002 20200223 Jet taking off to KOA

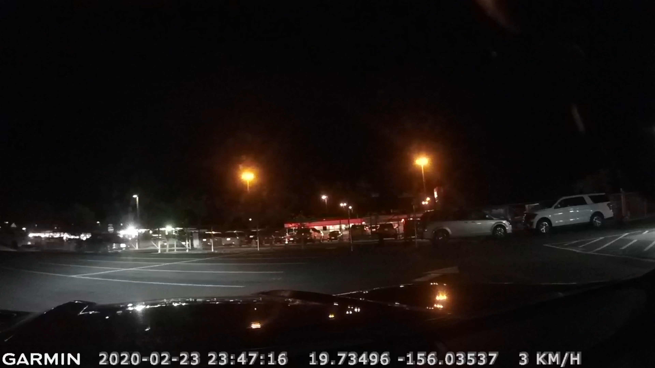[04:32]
There's exit. I don't think it's that way. Well, it shows that. No, I meant over there. It's right there, but they've blocked it off. What?
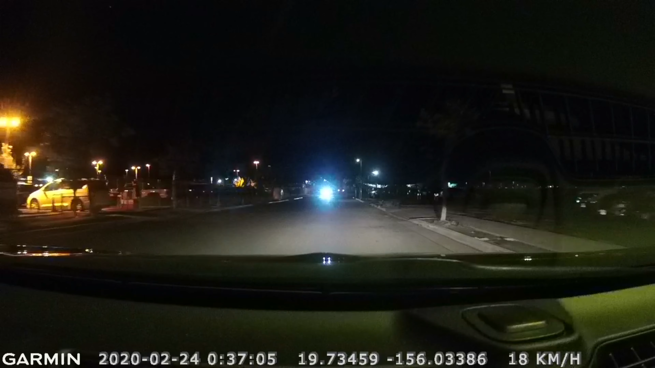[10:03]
policeman. I bet you they just checked that out. Turn left at the stop sign, then take the first left. There's the airport police there. Yeah. And there's a police car that they checked you all out. Yeah.
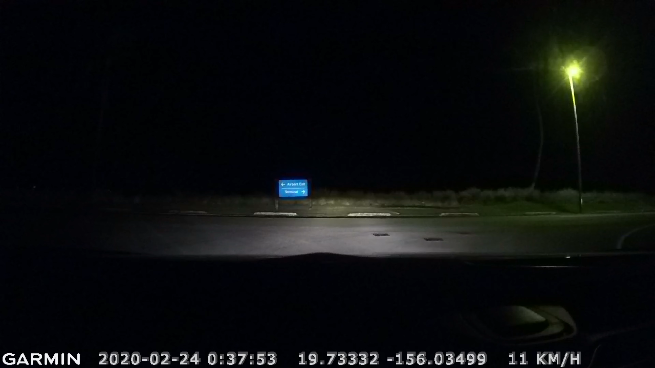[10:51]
One car coming. This is an Alamo. Apparently they've locked people in there before. Oh. Yeah. Where did that other guy ever give us a deal? What did we get? We got about $100 less. Less?
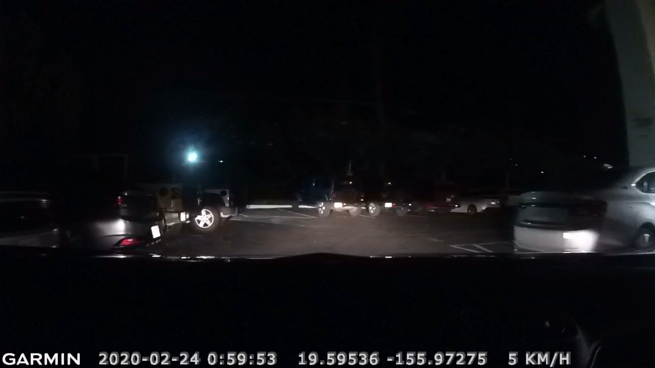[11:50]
Well, that looks like an office. 112 where? Oh, there. Okay, I was thinking it was there.